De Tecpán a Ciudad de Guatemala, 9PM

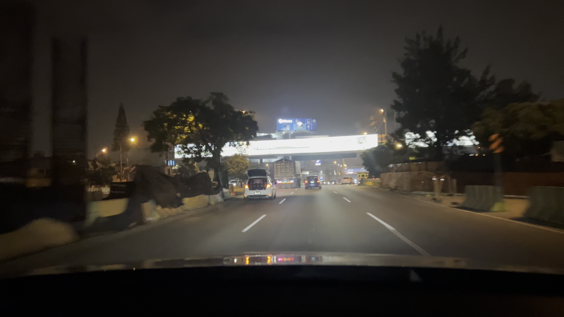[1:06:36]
Así es en teoría. Ay, no, qué feo. Aquí se va a perder otra vez. Como nunca terminan de hacer. Uy, ese mira cómo. Le abrió la boca. Qué feo esto. Lleva sus equipos de sonido atrás, ¿no viste? Sí. Va exhibiendo.